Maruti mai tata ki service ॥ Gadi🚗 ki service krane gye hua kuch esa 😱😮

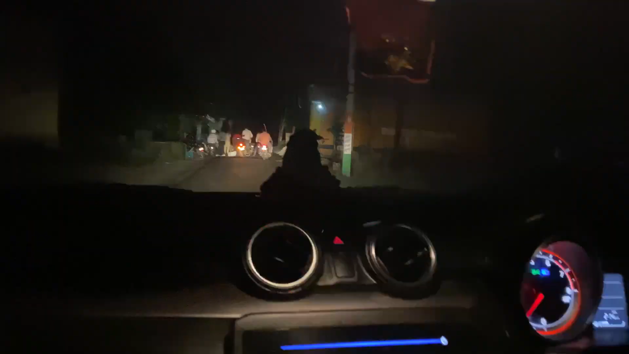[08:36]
तो भाईयो यहां का हो गया है एक्सिडेंट एक्सिडेंट सा ओगया किसका एक्सिडेंट हो गया भाईयो बहुत लगी बाईय का किसी देखते हो जाए